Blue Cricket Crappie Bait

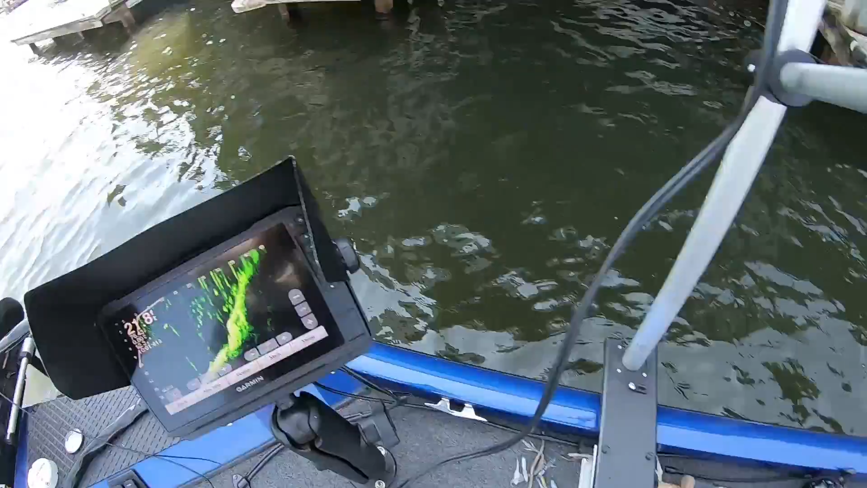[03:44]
See, there's a lot of green back in there, plus all the flickering green on the post.
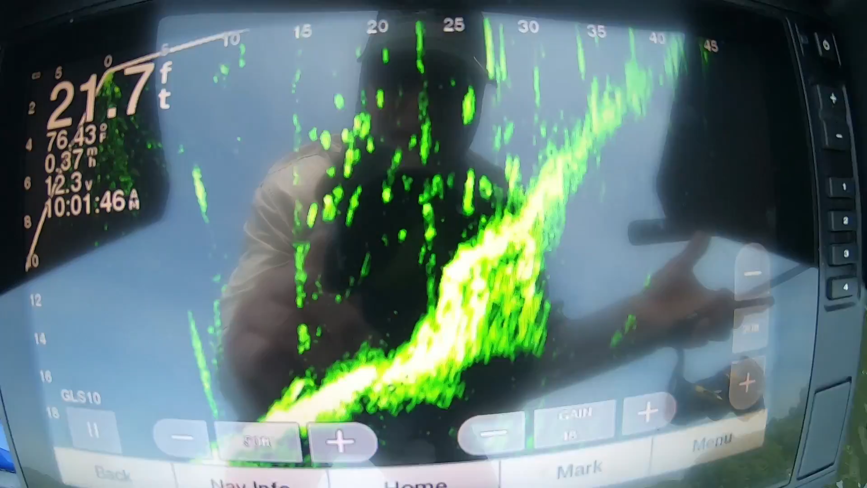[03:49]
On screen: depth 21.7 ft
It's a busy area. And when it's that busy, we cut the, we cut the, we cut the sensitivity back a little bit.
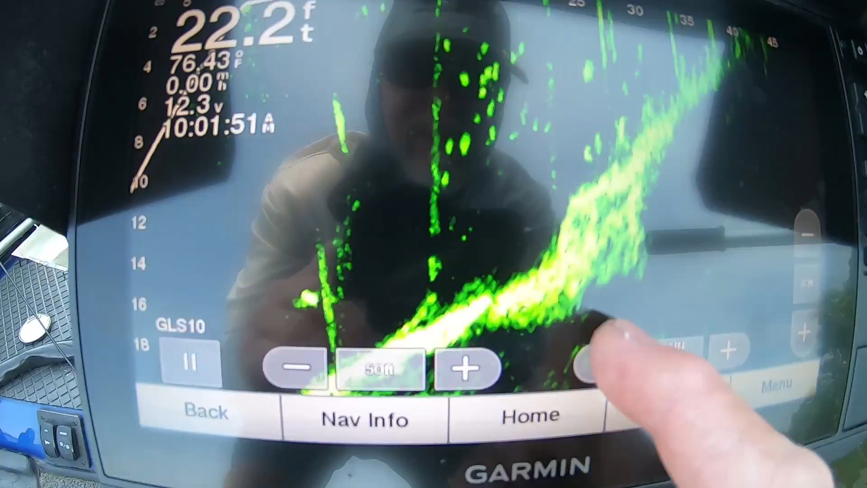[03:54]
On screen: depth 22.2 ft
That'll help some. But you can see, see all these spots? I have to figure out which one's mine.
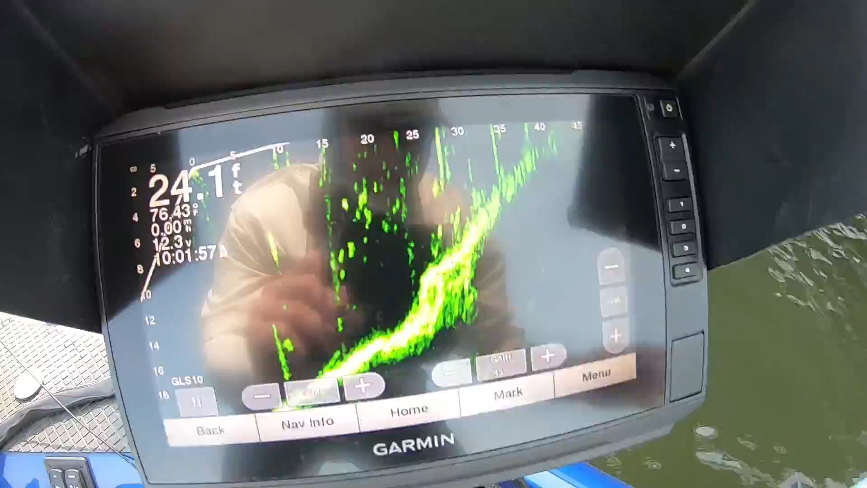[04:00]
On screen: depth 24.1 ft
That's why it's so tough. But anyway, there you go. Now, guys, I mentioned earlier when I make, oh, woo, Guinness, you're getting good today.